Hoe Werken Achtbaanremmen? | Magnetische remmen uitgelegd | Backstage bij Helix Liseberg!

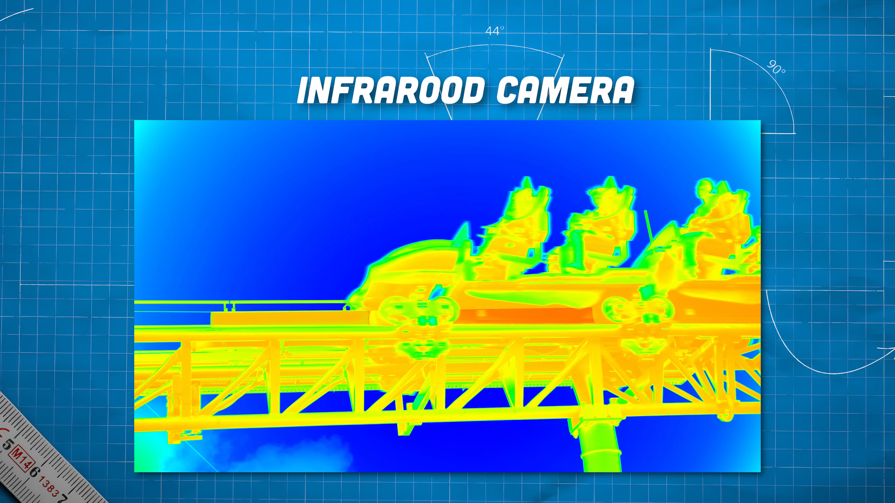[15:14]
Net voordat de trein binnen komt rijden, was dat vandaag bij het laatste ritje ongeveer 80 graden. Zo, wauw.
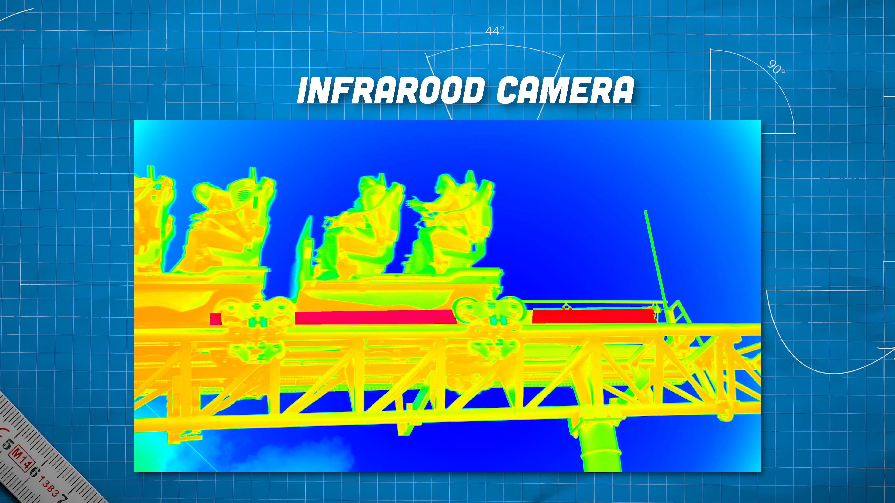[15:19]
Ja, dus de hele dag een beetje wezen opwarmen. En op het moment dat die trein er net voorbij is, schiet dat omhoog naar over de 100 graden.